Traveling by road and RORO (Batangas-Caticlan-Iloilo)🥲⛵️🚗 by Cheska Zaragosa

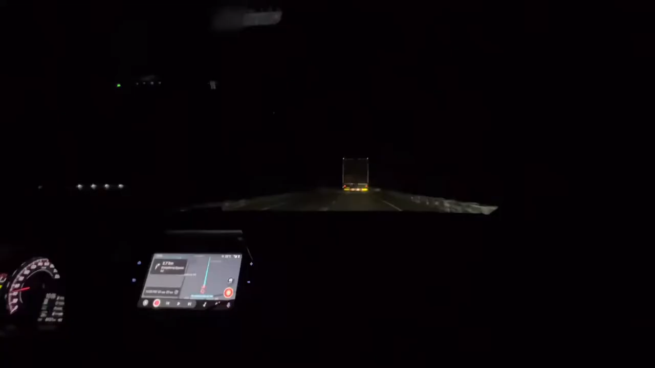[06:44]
sa harap namin kasi siya talaga yung sinusundan namin from Calapan to Rojas Mindoro. At least nakikita namin yung mga bumpy roads, yung mga rocky roads. O diba? Time check now is 10 PM.
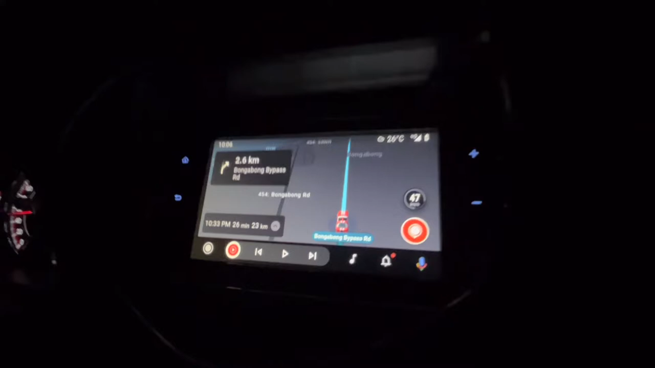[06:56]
So 1 hour na lang. Kailangan namin mahabol yung shipping line na yon papuntang Katiklan.
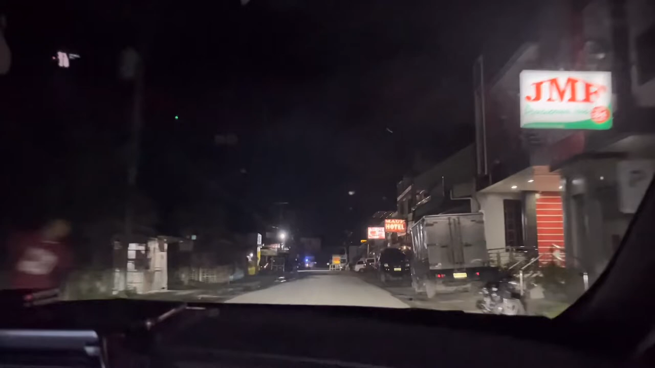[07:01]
So we're here na, guys, sa port ng Rojas. But wait, there's more again. Time check now, guys, is 10:45 PM and ang hinahabol naming trip ay 11 PM.